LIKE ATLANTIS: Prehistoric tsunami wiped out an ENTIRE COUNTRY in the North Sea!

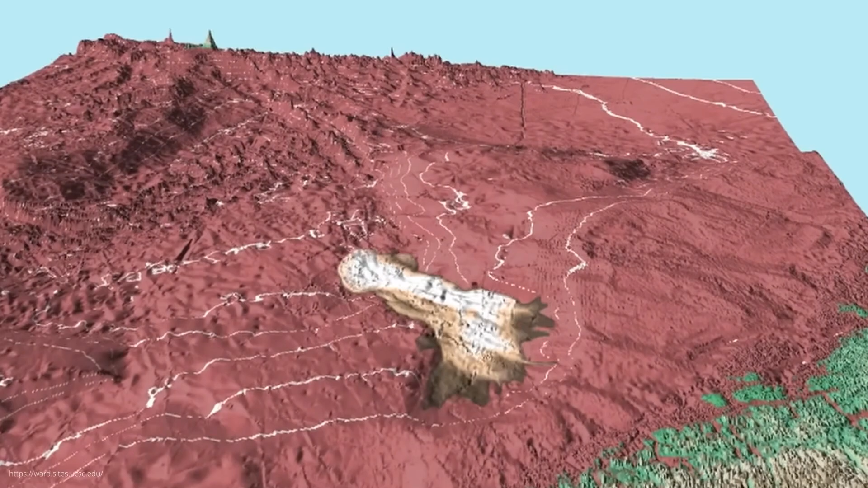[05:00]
That's enough to cover the whole of Iceland to a depth of 34 meters.
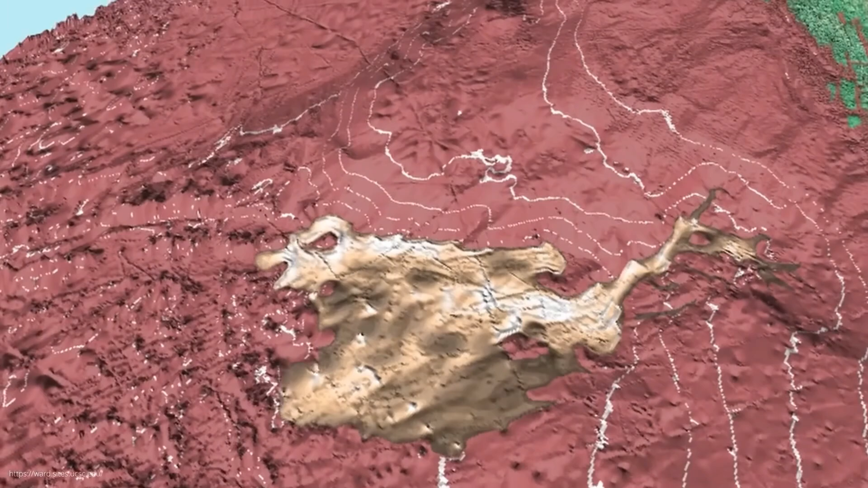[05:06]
This submarine avalanche triggered a mega tsunami that swept across the North Atlantic coast with waves up to 20 meters high.